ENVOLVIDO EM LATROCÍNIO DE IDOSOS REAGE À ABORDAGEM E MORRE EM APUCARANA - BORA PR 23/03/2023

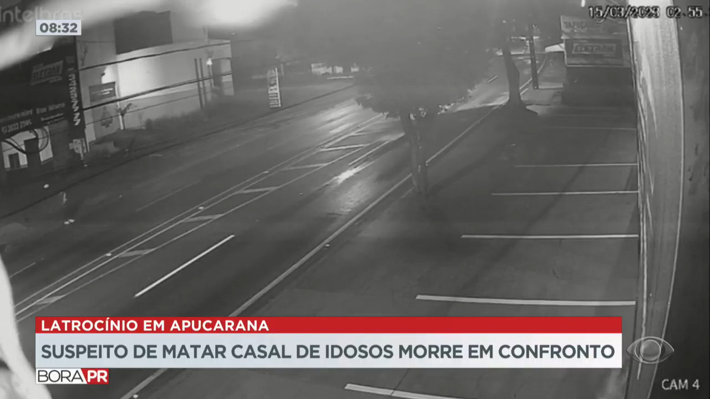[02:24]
A polícia conseguiu imagens de câmeras de segurança e, depois de analisar mais de 24 horas de vídeo, conseguiu identificar os suspeitos. Na primeira cena, eles aparecem pouco antes de entrar na casa.